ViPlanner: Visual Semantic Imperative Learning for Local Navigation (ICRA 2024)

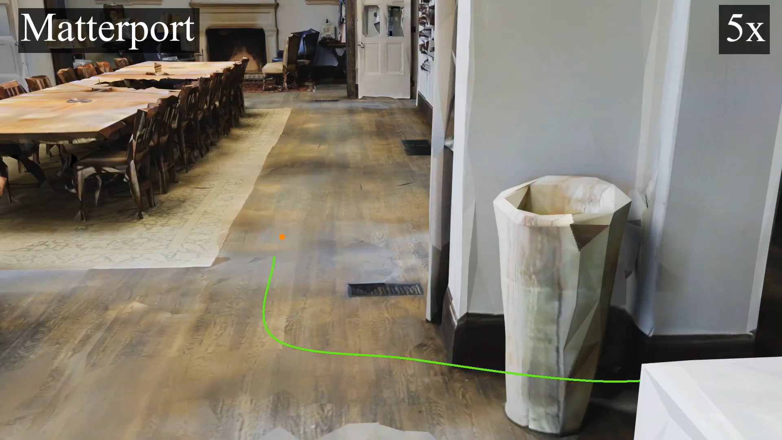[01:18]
In indoor environments, where all obstacles are geometrically detectable,
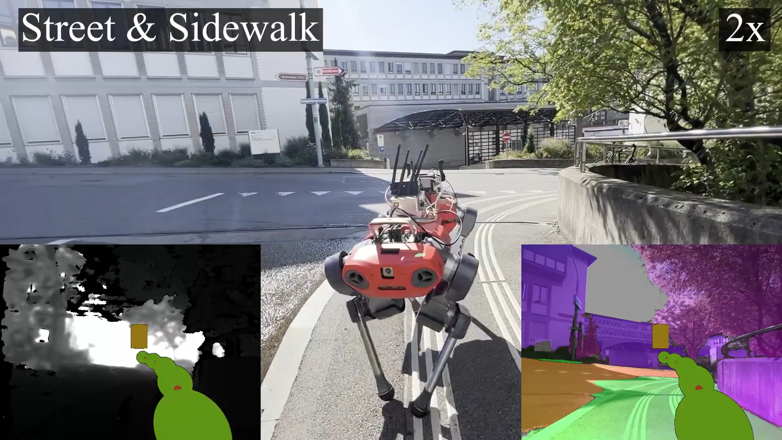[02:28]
Despite the noise in depth and semantic measurement,
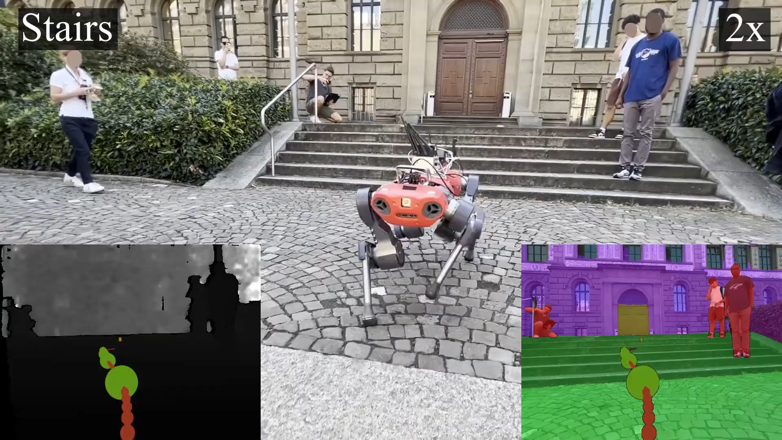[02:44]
our method recognizes their traversability and repeatedly executes a safe path towards the defined goal.